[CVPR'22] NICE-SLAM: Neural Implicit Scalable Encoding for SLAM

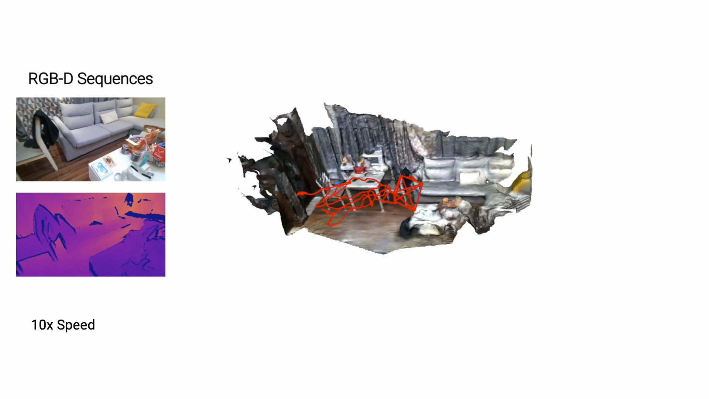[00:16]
Given an RGBD sequence that is captured with a handheld camera, Nice Slam can on the fly produce detailed
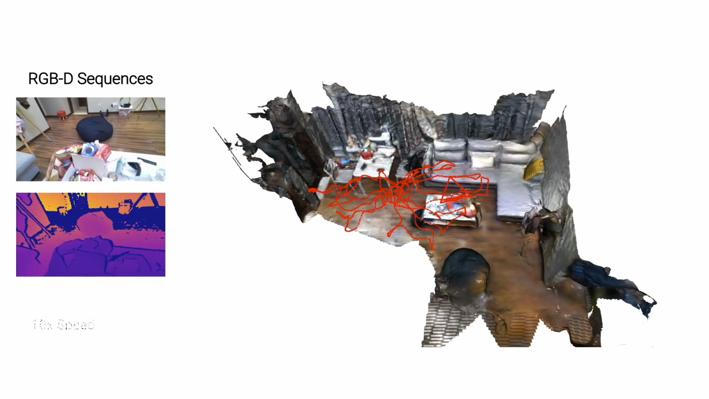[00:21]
dense geometry as well as accurate camera tracking on such a large-scale indoor scene.
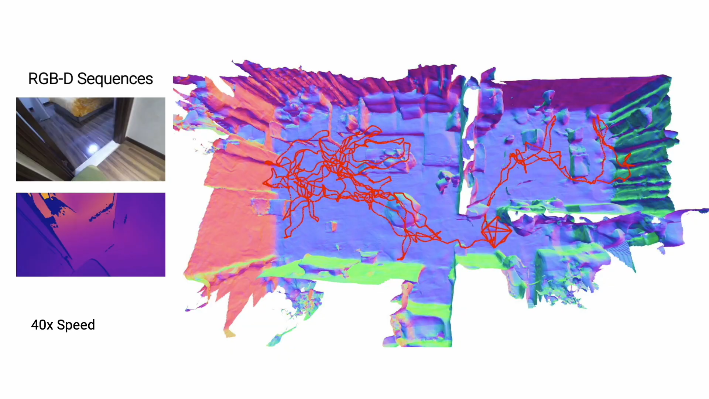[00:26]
The key components to make this happen are Neural Implicit Representations.
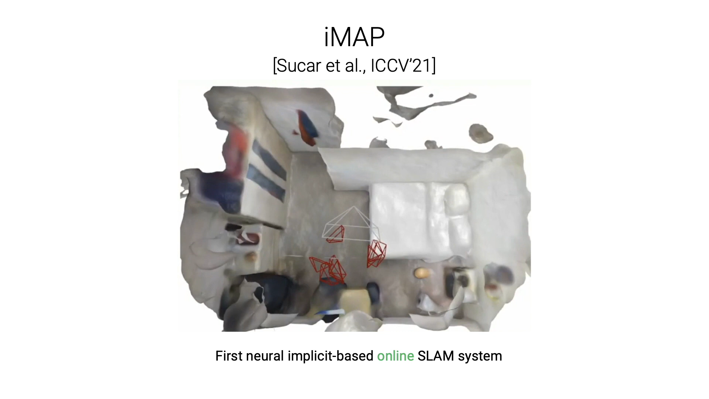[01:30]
and dense scene geometry in a continued learning fashion.
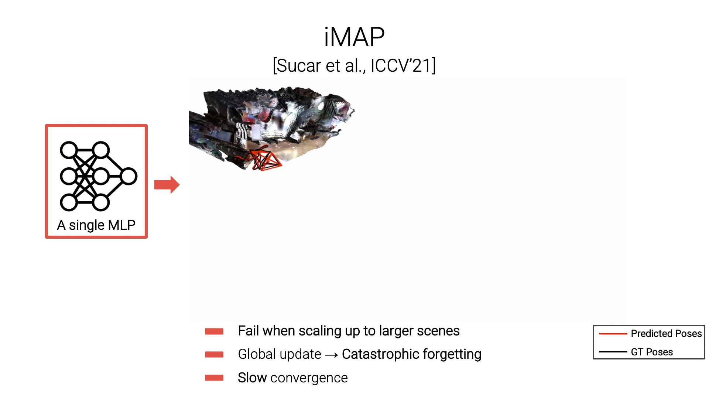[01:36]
However, since they use a single big MLP as the only scene representation, they have the following problems.
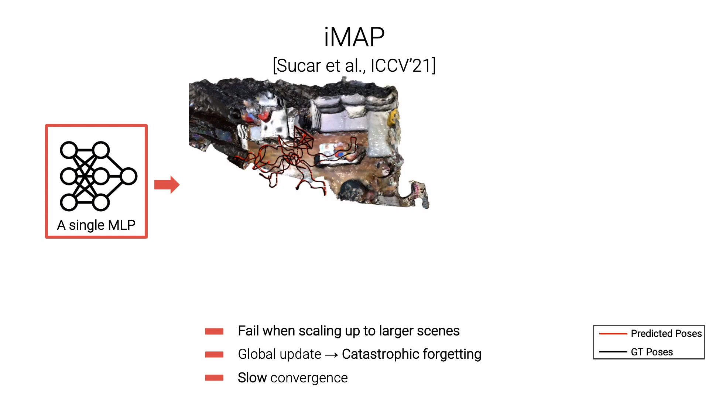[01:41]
First, IMAP fails when the scene gets larger due to the limited capacity.
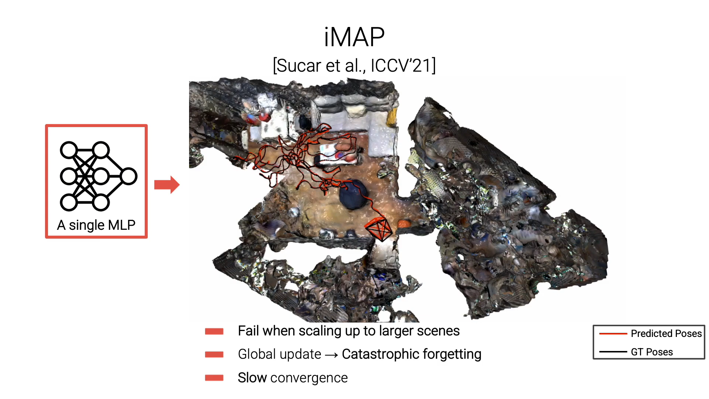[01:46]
Second, every new input RGB d-frame can update the entire MLP so they suffer from the forgetting problem.
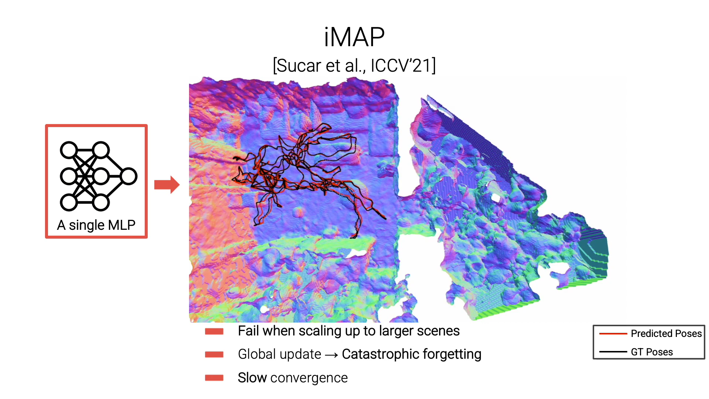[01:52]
Third, optimizing the entire MLP is quite slow, especially when the MLP gets larger.
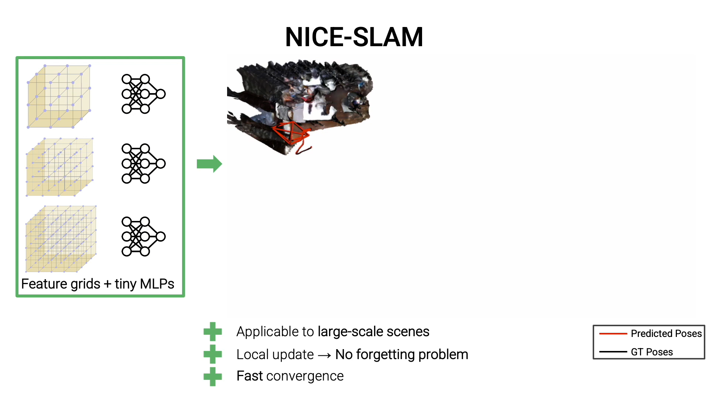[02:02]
In contrast, we made a simple yet very effective change to the scene representation.
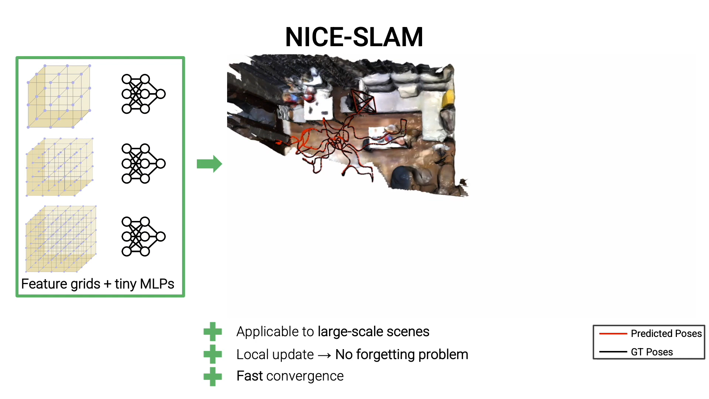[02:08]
We now optimize the hierarchical feature grade and incorporate inductive biases
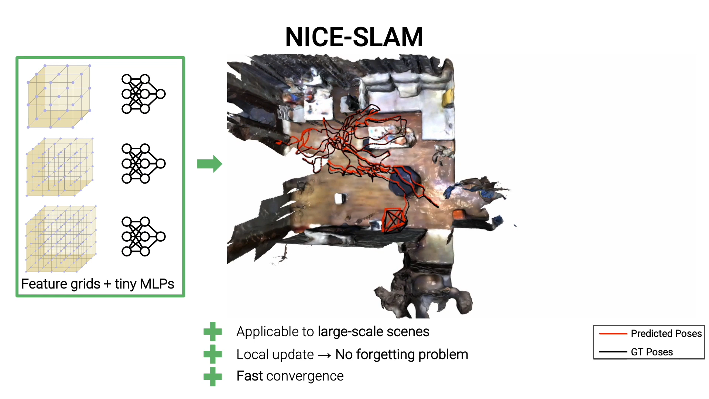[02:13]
of pre-trained tiny MLPs at different spatial resolutions. With this change, NightSlam works well on large-scale indoor scene, resolves the network forgetting problem,
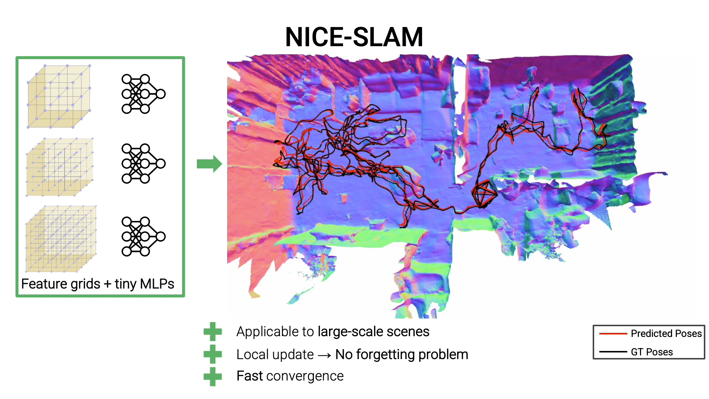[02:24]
and also guarantees less runtime and fast convergence. In detail, given a monocular RGB d-video as shown on the left,
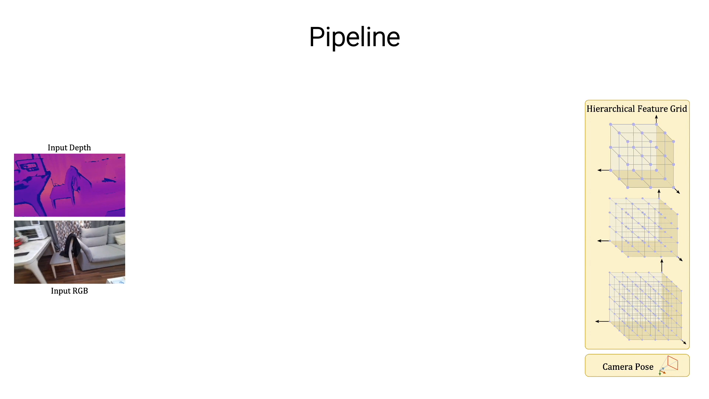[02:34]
our proposed online Slam system simultaneously estimates the camera poses and the
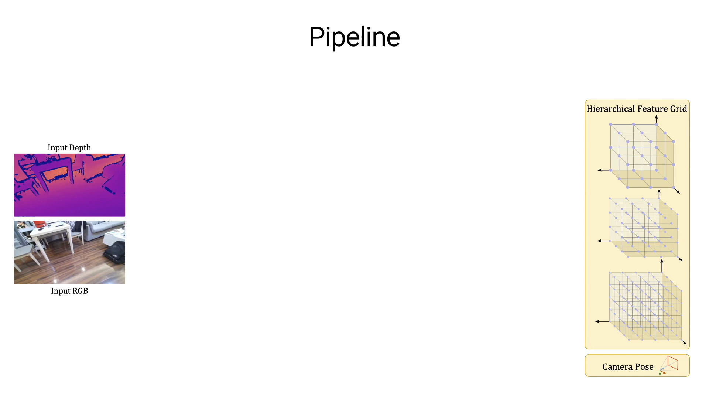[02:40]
3D map of the scene that is represented as a hierarchical feature grid shown on the right.